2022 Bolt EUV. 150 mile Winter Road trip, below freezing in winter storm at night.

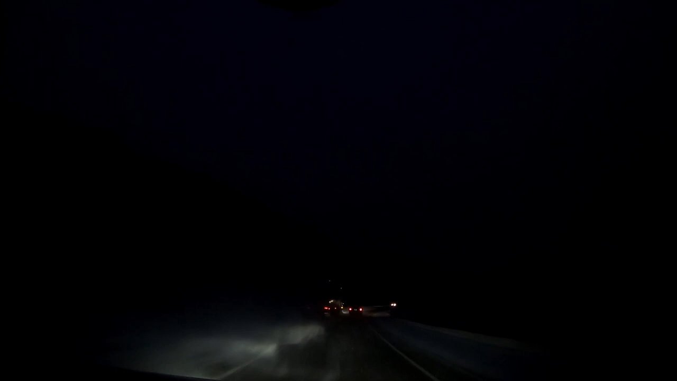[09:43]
Into the trip, we can just go about 60 miles an hour here,
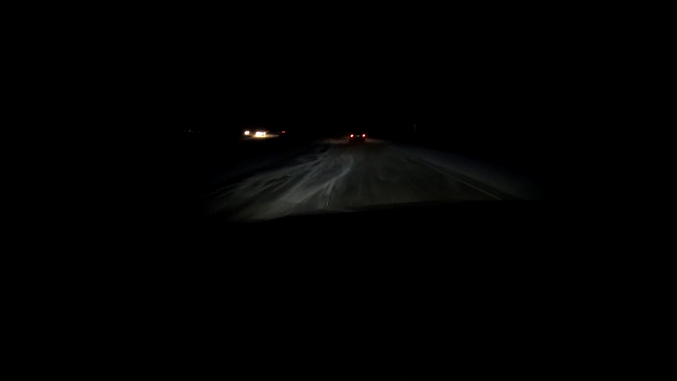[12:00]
With the snow blowing out here, shouldn't be an issue.
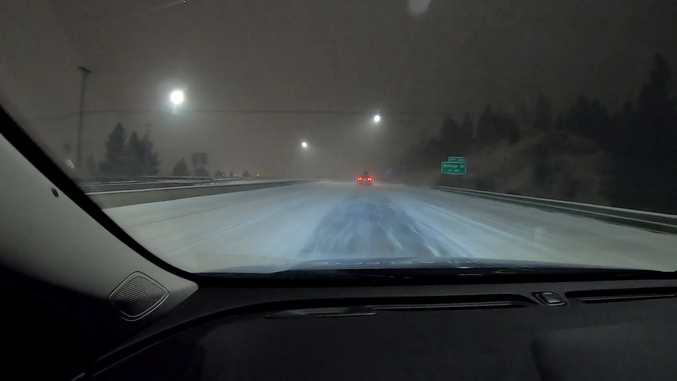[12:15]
We made it to Missoula, and